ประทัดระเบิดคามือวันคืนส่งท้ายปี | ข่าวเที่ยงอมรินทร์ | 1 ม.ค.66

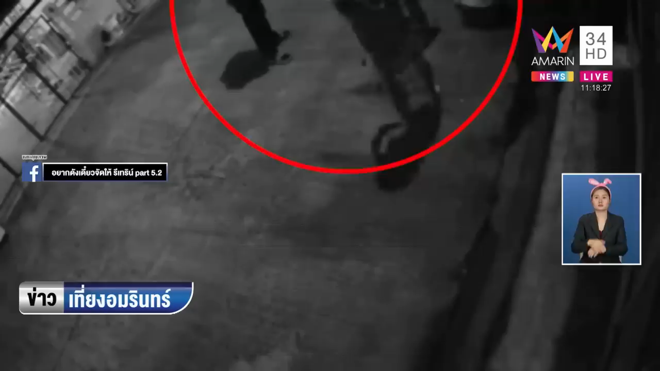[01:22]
อันนี้เป็นวงจรปิดนะครับช่วงที่เด็กๆเขามาเล่น